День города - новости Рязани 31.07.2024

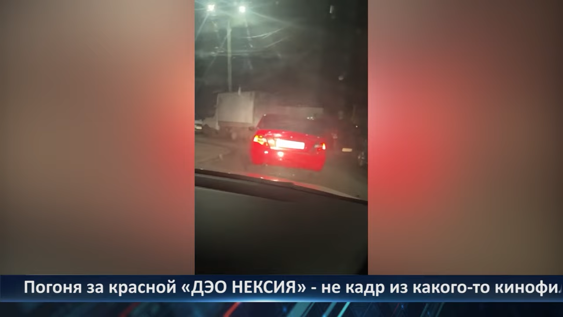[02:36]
Погоня за красной Деонексия – не кадр из какого-то кинофильма. Скорее, дежурный рейд экипажа ДПС. Гнаться за машиной, правда, не пришлось.